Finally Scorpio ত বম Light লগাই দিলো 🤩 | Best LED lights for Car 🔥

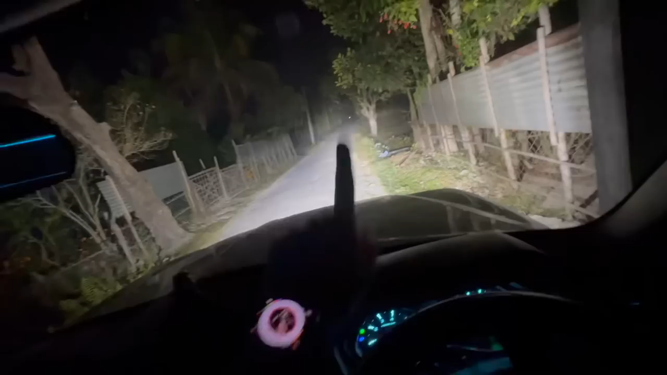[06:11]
go You can see the light here Look at the light here Look at the highlander How did you go to Bangkok?
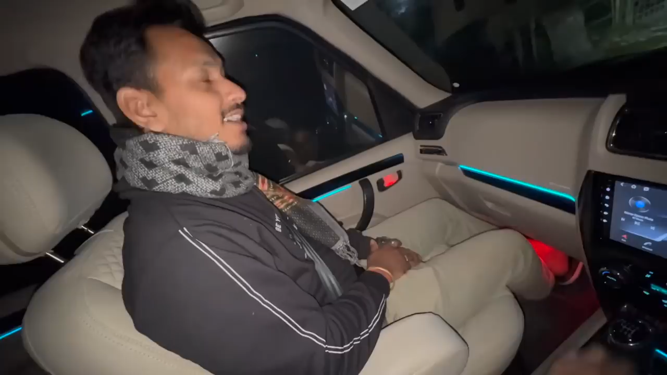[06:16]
I don't know You can see the light here
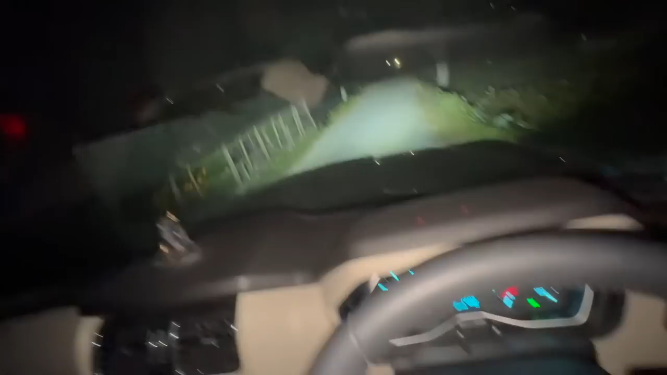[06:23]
You can see the light here The blue house is the name of the name of the blue house This is the name of the blue house I got the name of the blue house
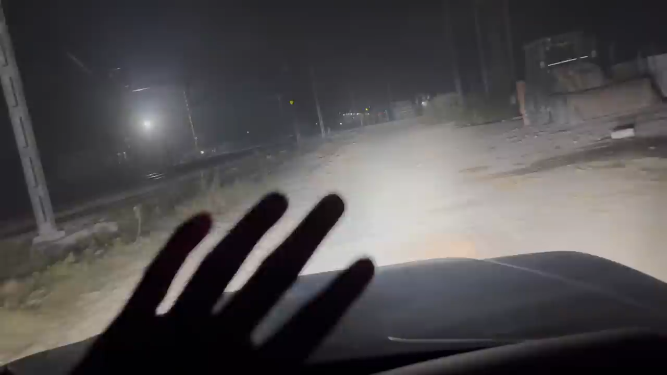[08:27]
So, what am I thinking about it? Tell us about your comments. I will tell you what about the cornering. It is a beautiful cornering.